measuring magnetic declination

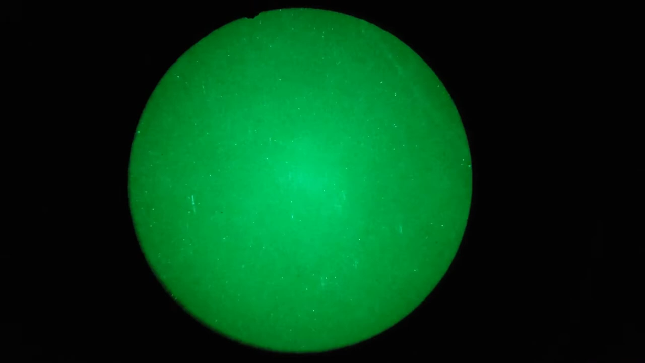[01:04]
allows us to see the laser beam pointing up there it flares so see I can take and turn this adjuster knob and I
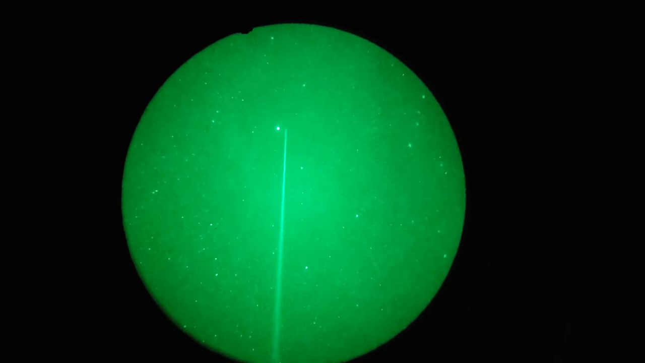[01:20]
can move this arc seconds right and left and get that right lined up
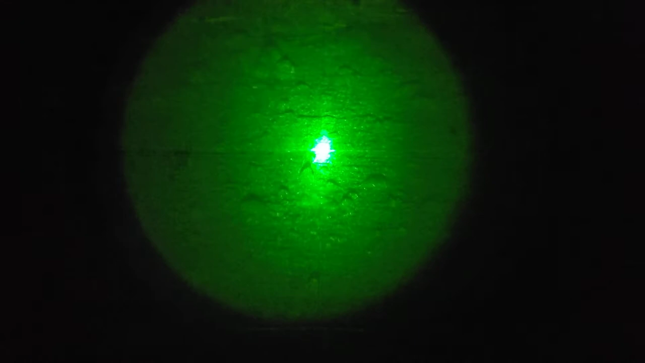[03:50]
the important thing here is the right and left of the crosshairs which aren't really showing up in the video but they are a little bit
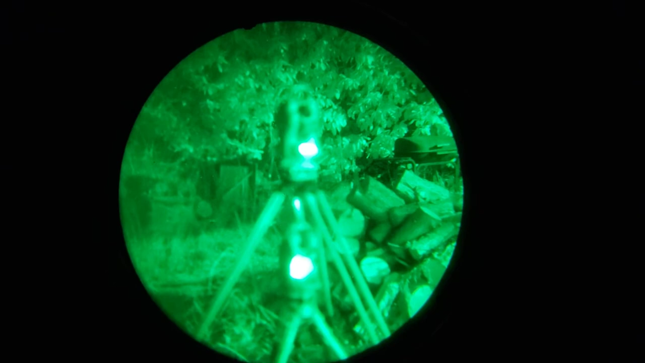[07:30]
so I thought I'd better check again so before moving the
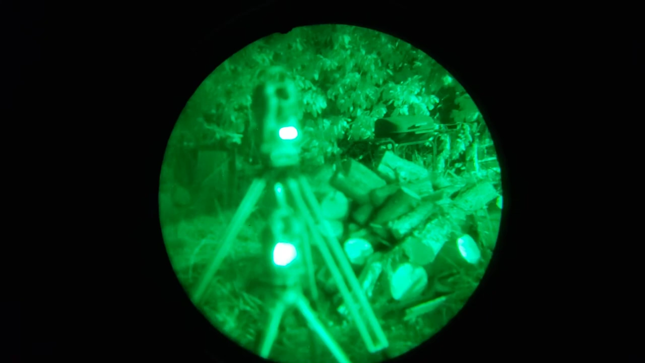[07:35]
the theodolite the main theodolite tripod there I put the laser pointer back in place
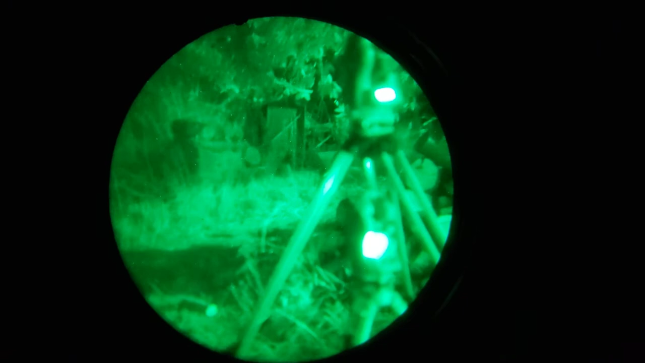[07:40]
pointed us back up at the same star as I had before
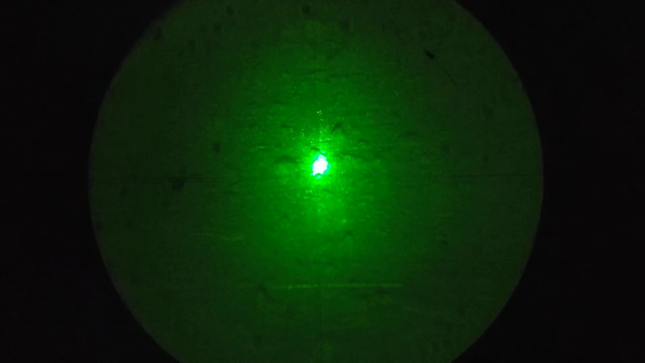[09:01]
and just barely make out the crosshairs there but I'm lining it up